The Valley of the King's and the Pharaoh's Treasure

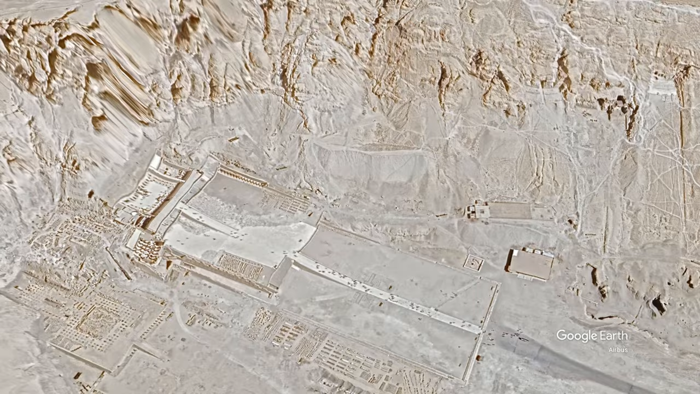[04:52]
We're now moving over to the mortuary temple of Hatshepsut who was one of the few female pharaohs.